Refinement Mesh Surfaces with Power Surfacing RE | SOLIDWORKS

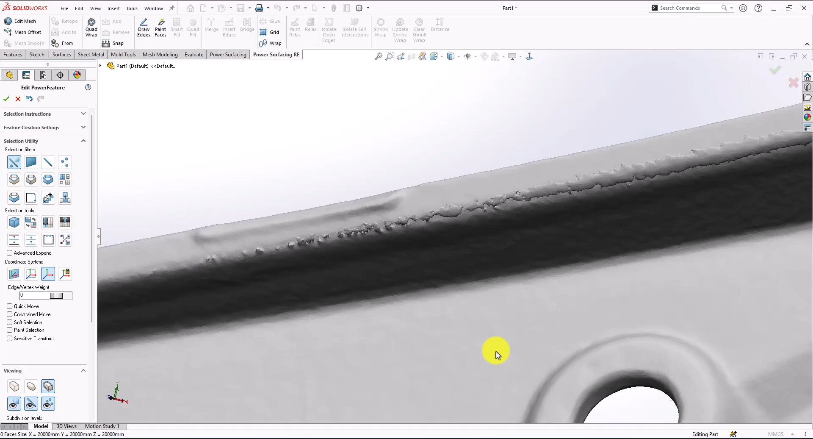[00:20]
kind of distortions or just high frequencies mesh in this place let's go ahead and start first